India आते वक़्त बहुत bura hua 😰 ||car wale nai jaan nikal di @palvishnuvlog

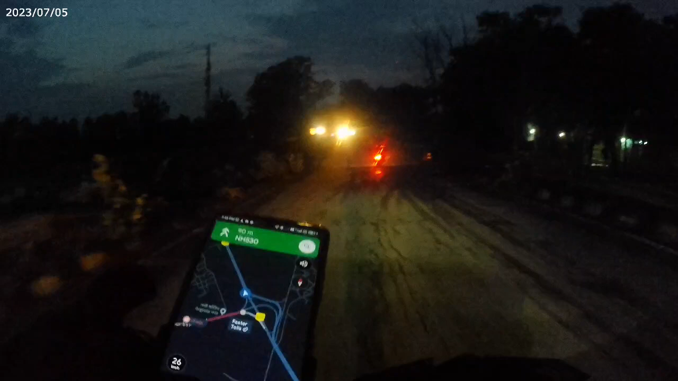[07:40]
रूट नेविगेशन का और यहां से जाना पड़ेगा
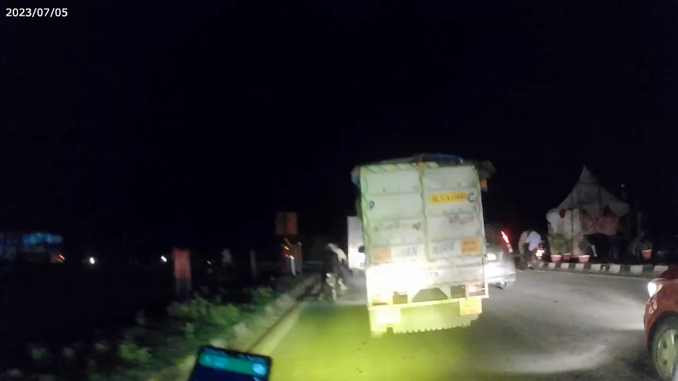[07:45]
तो घूम के वापस उसी हाईवे पर आगए और देखो यहां पर भी पुलिस लग रही है
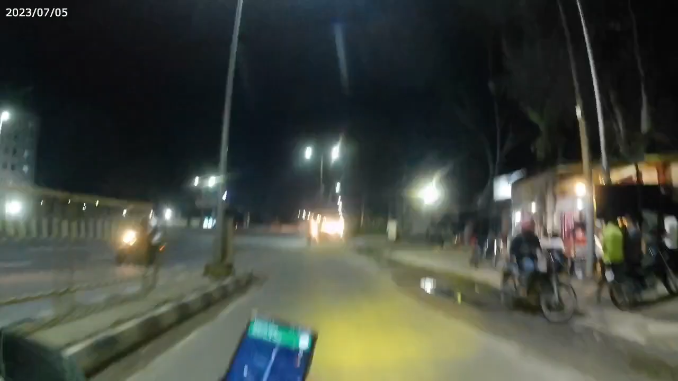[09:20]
तो कुछ खापी लेते हैं फिर मिलते हैं आपस से एरोक्स पे तो खाना हो गया वटाबट से आगए वापस से हाइवे पे